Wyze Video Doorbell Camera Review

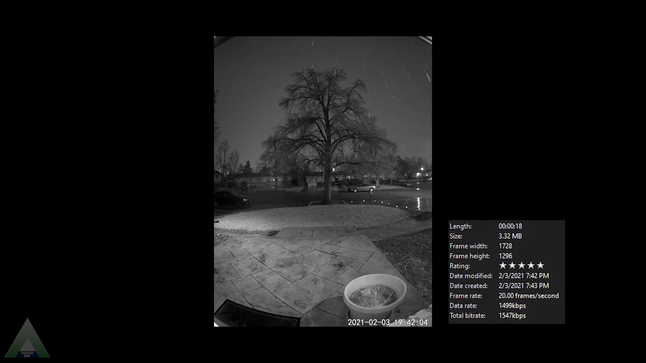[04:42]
So no complaints there both daytime and nighttime. We're also getting 20 frames per second which is very good. One thing that I did notice is that the app does allow us to talk to and listen to whomever is at the doorbell. No issues with the speaker. The people who are out there can hear me just fine. The microphone however I am barely able to hear them. I don't think the microphone is picking up enough sound or they have to be really close and speaking very loud.